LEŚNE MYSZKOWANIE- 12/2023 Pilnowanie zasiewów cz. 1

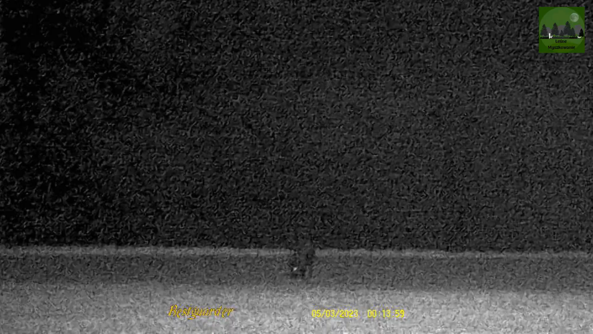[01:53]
Zobaczymy, czy się uda go podejść.
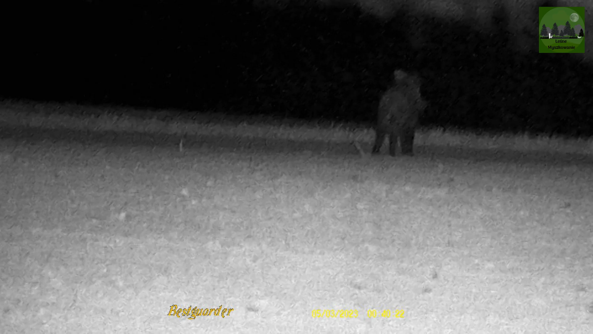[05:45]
gdzie leziesz, dawaj tu bliżej. Kurde, Felek.
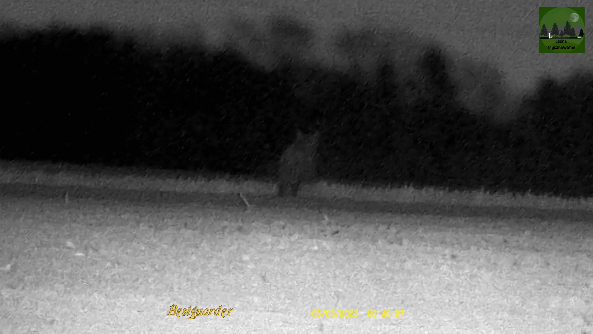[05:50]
Co się stało? Uciek mi.
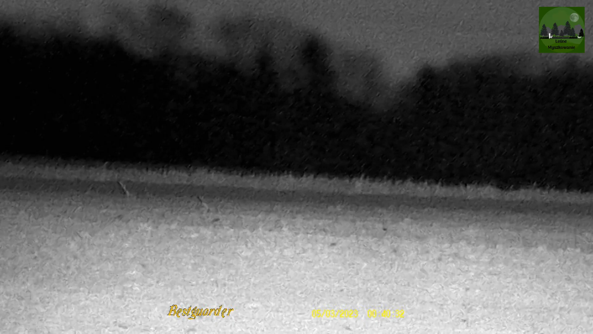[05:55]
Jest, kurczę, ale...
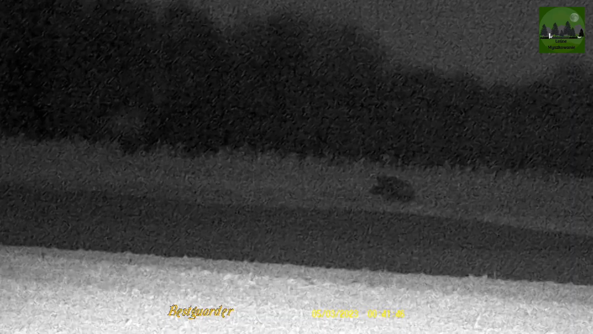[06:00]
Co mi do rzepaku będzie właził? Coś go wystraszyło.
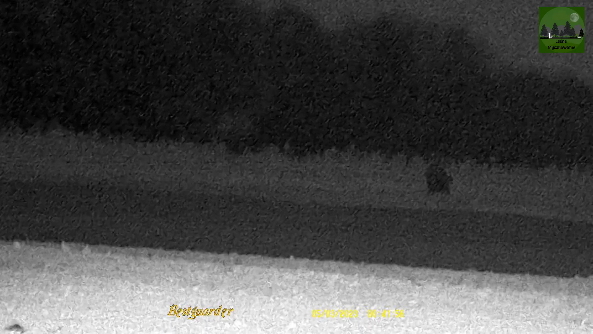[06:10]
Idzie.
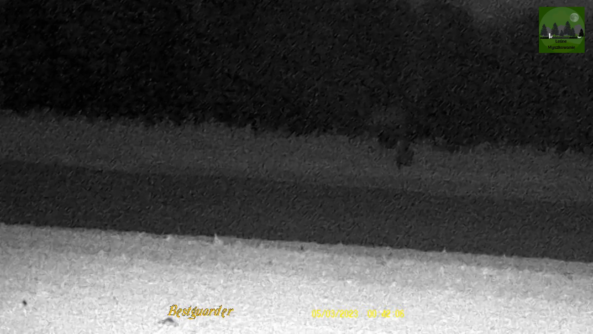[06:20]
O, w dupę. Wchodzi w rzepak. Szkurde, Felek.
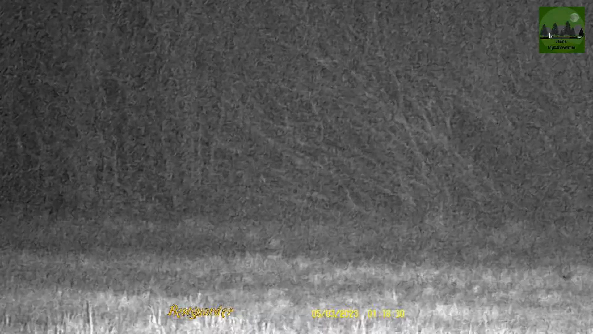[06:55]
Mamy nietoperza, który lata koło saren.
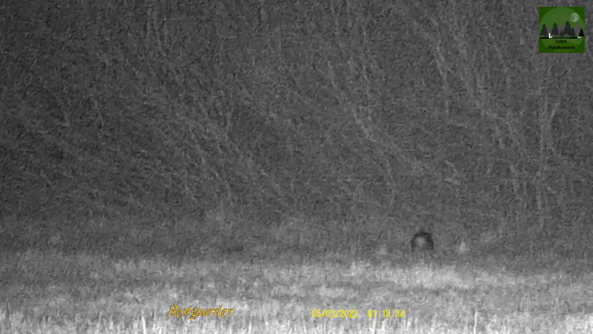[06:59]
Już kozioł mnie sprychał. Który ładnie lata.
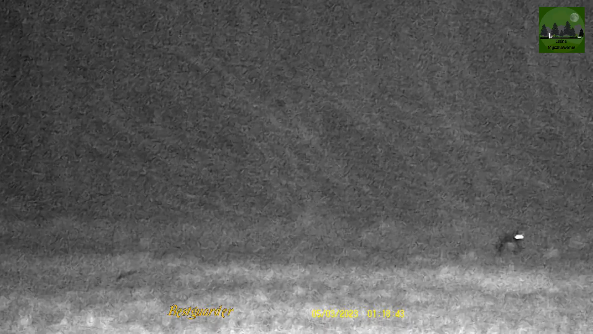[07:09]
Tam gdzie koza stoi, to tam najprawdopodobniej jest lizawka.
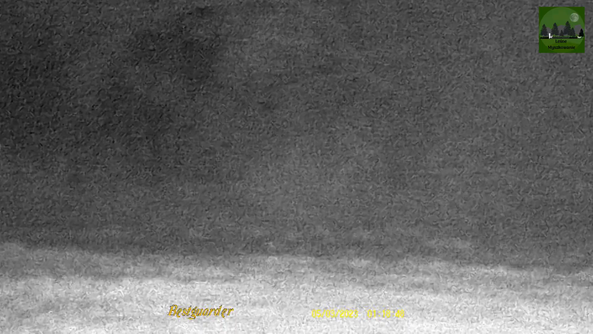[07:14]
Skurczebek. Hałasuje mi tu.
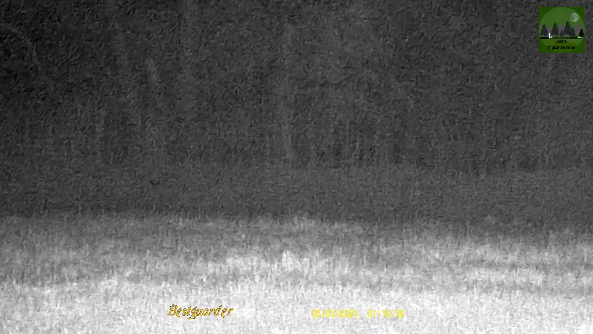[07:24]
Na poprzedniej łączce ci widzieliście, o tam kolejne lata. Na poprzedniej łączce ci widzieliście i ja tam szczeliłem swojego byka.
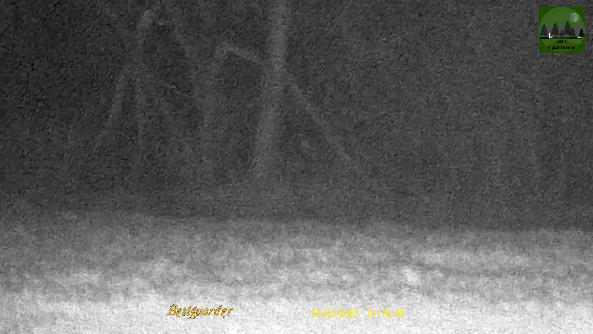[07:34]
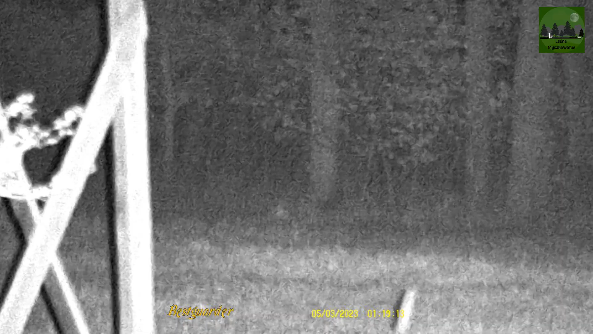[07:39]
Jest wyżka, z której naszczelałem tych dzików tyle.
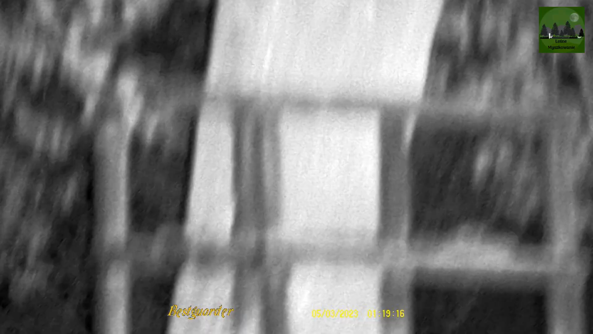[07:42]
I wszystkie szczelałem tam pod dębami.
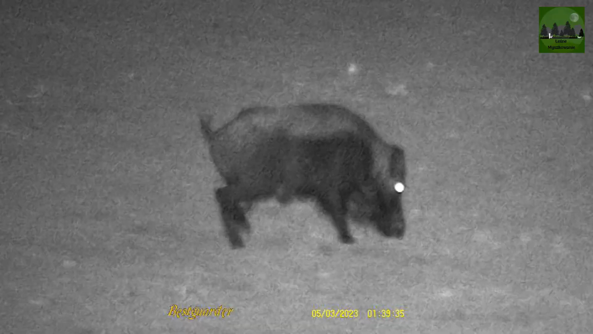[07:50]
I mamy kolejnego dzika, to jest ten sam.
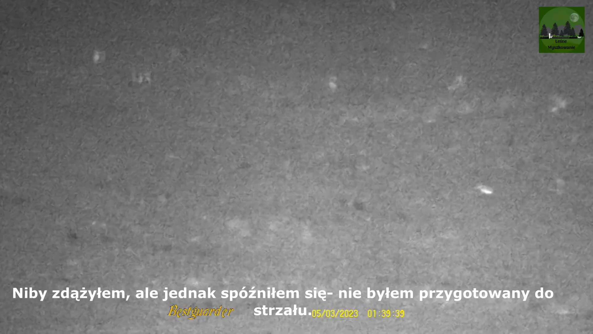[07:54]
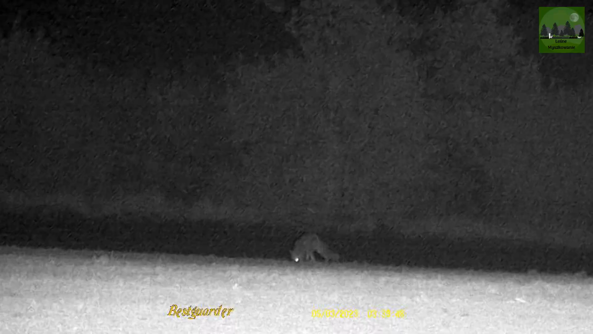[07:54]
I mamy liska. Kręci się troszkę. Ale jest odchodzący i za blisko zabudowań, więc nawet nie ma co.
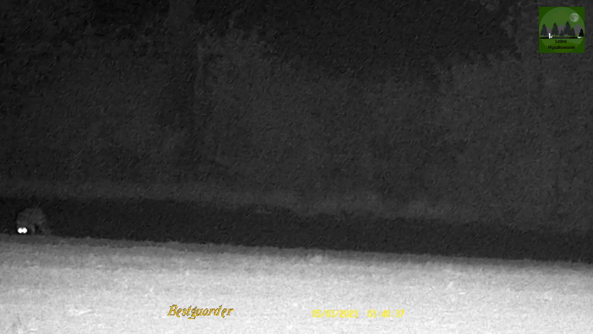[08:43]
Myliska, tak jak widzicie, jest troszkę daleko, ale zobaczymy, czy uda nam się go ściągnąć.
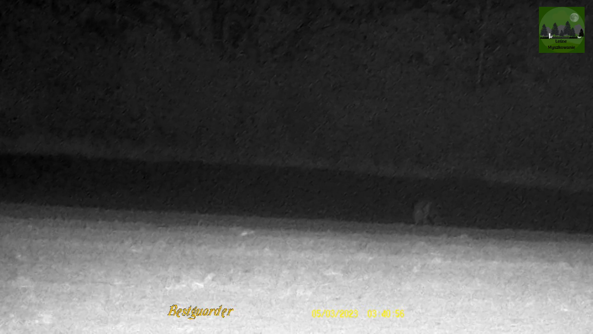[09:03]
Odchodzący jest. Nic z tego, chociaż może.
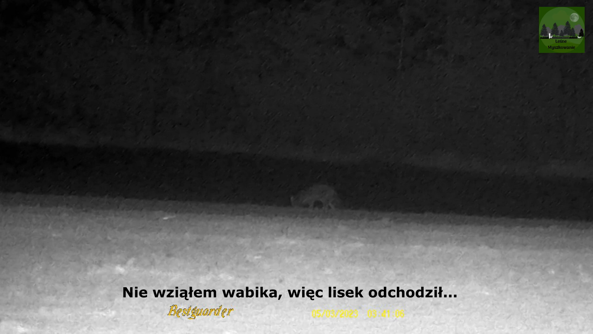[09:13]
O, już go nie widzę. Jest, kręci się.